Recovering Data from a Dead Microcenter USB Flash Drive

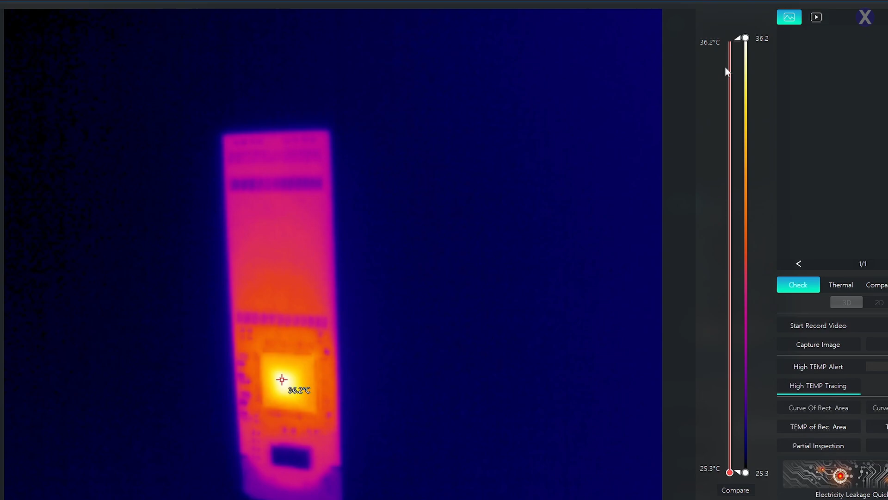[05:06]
On screen: scale top 36.2°C, scale bottom 25.3°C
This is a clear indication that the controller has a problem. If we saw something somewhere else, then we know that there is another problem, right? Because it's plugged in, looks work, the power is going from the the USB itself,
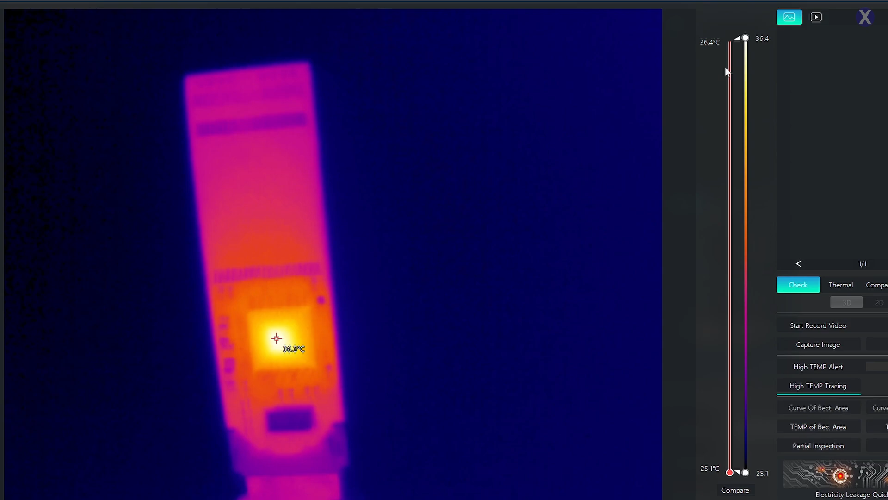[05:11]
On screen: scale top 36.4°C, scale bottom 25.1°C
or from the head of the USB itself there, and then it's going to the actual controller, and it's recognized.
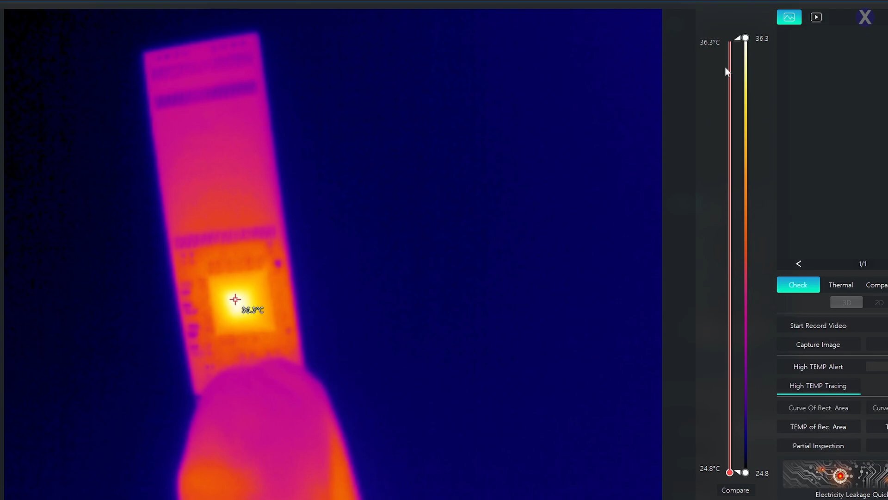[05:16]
On screen: scale top 36.3°C, scale bottom 24.8°C
That's why it gets hot. What we need to do is, if the controller is bad, we can do one of two things.
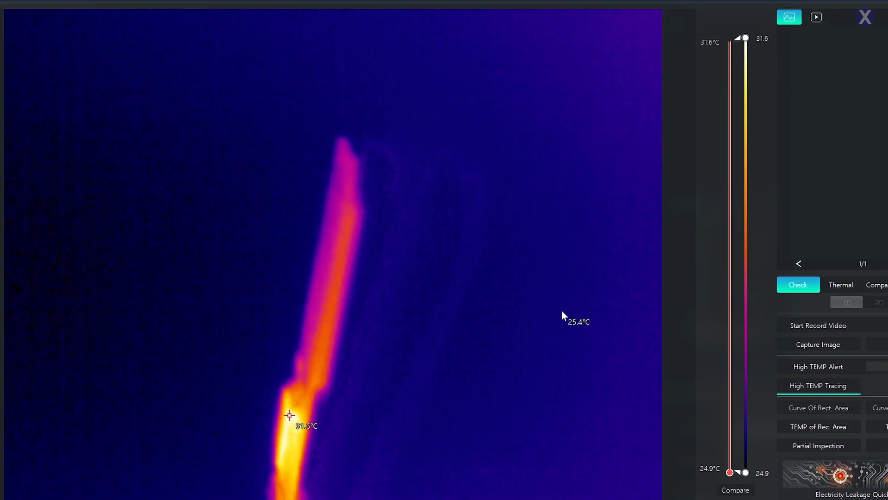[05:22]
On screen: scale top 31.6°C, scale bottom 24.9°C
You can either get a replaced one, if you can find one, especially on the older ones, it could be a little more harder to get, and then see if that will work. If not, you can do what we're going to do here.